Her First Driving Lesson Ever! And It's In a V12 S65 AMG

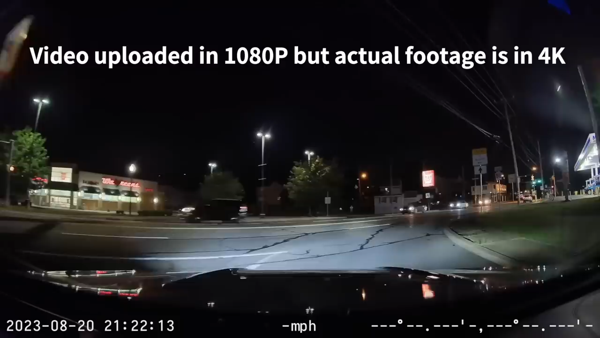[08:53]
So along with the Starvis 2 image sensor, coupled with the Night Owl Vision, just check this out.